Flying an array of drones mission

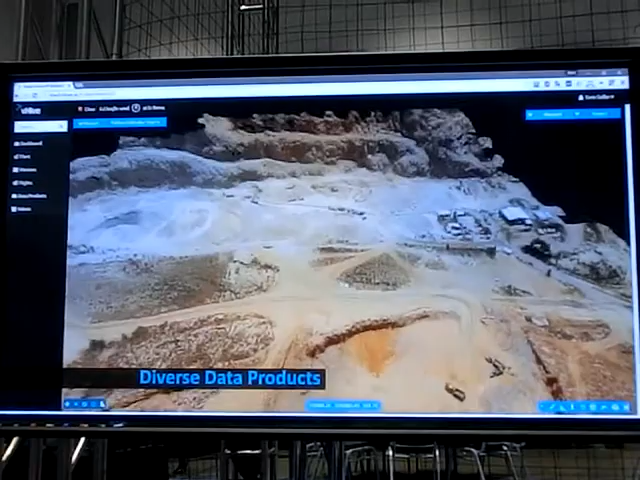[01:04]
And in the end of the day, some of the things you can generate are three-dimensional models like this quarry or an industrial park that was constructed.
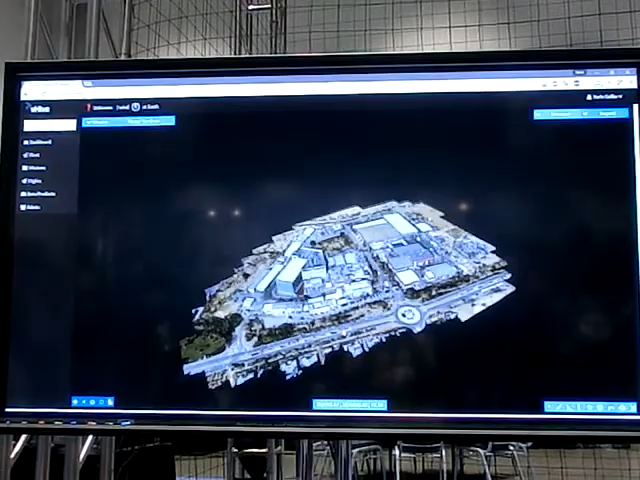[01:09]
Or you can do two-dimensional measurement on a new construction site where you can measure distances,